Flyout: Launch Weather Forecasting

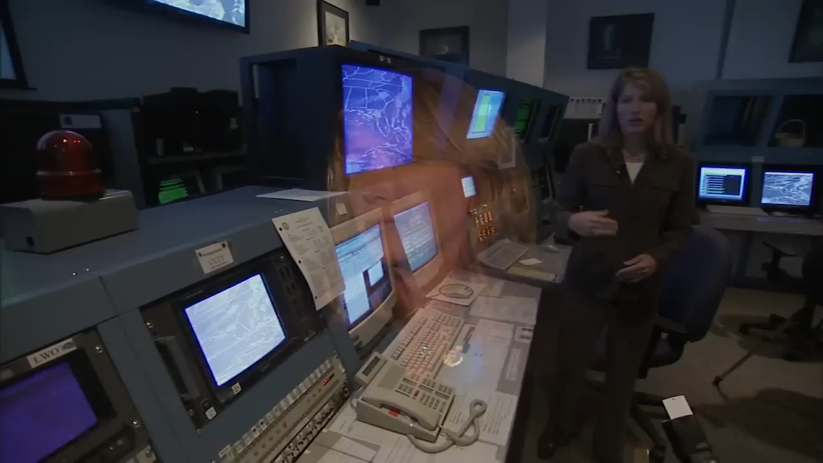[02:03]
particularly now because we have Doppler capability with this radar.